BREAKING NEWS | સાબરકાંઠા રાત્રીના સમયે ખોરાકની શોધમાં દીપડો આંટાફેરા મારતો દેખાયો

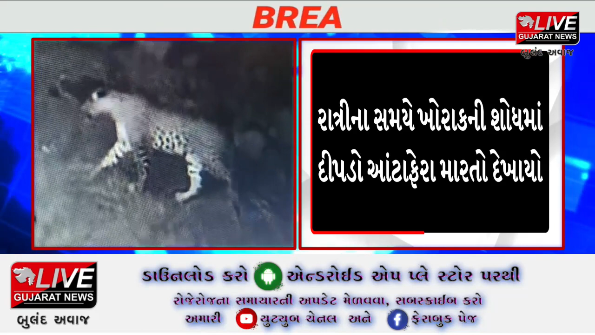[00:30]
जुनाविदे ये कि साबर काठाना वडारी तालू का माँ दिपडान दिपडान आटा फेरा मारतों देखायो होतों रहनाक विस्तार माँ दिपडान आटा फेरा थी ग्राम जनों माँ भाई फेला होतों